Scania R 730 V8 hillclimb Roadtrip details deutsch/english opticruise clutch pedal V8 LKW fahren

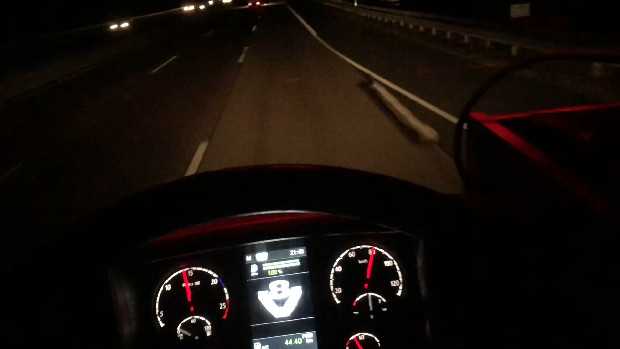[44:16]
Jetzt mal auf 90 hochgehen. Jetzt auch passt. 11. Gang.
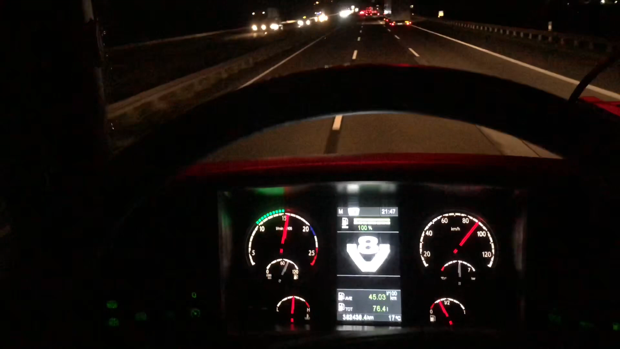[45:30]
Schneller als der Actros, ne? Und der wird immer hin.